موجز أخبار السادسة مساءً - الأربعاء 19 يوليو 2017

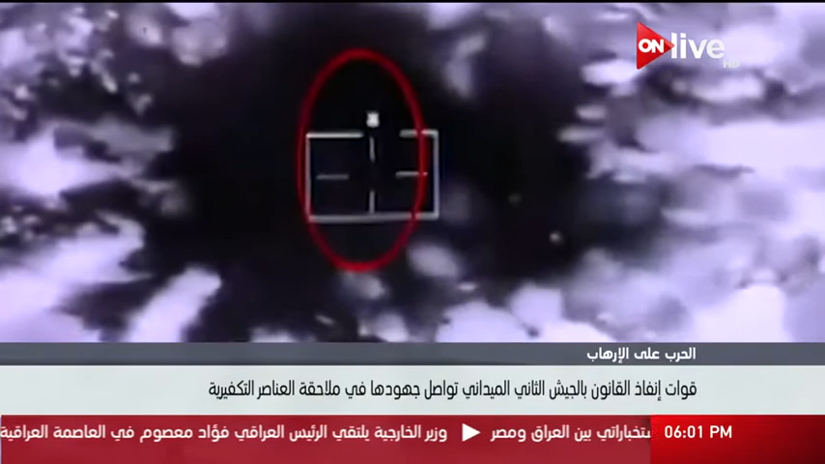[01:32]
التكفيرية ومخزانين لتصنيع العبوات الناسفة ولينش بحري أثناء محاولتها التسلل إلى سحل البحري ومقتل من بداخلهم